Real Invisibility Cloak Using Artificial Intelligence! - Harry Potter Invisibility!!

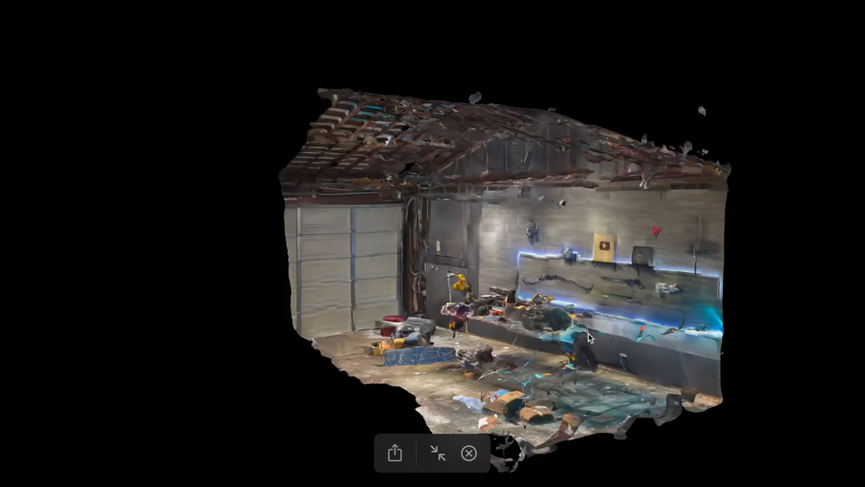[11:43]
Unfortunately, though, this method isn't very dynamic because it requires you to have a super high resolution 3D room scan of wherever you are.